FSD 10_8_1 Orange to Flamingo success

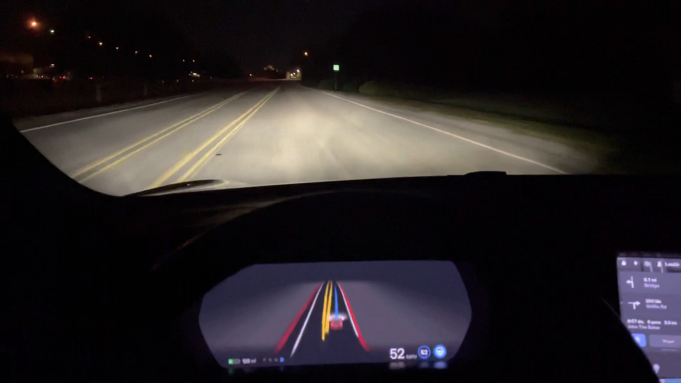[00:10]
Ezzel nem szokott semmi probléma lenni, viszont a befordulás után két sáv van, és az autó egyébként helyesen a bal oldaliba fordul be. Senki nem teszi, mindenki megy a jobb oldaliba, és a következő menet az az, hogy innen most jobbra kell kagyarodnunk. Úgyhogy átértünk a jobb oldaliba, és nem jön senki balról,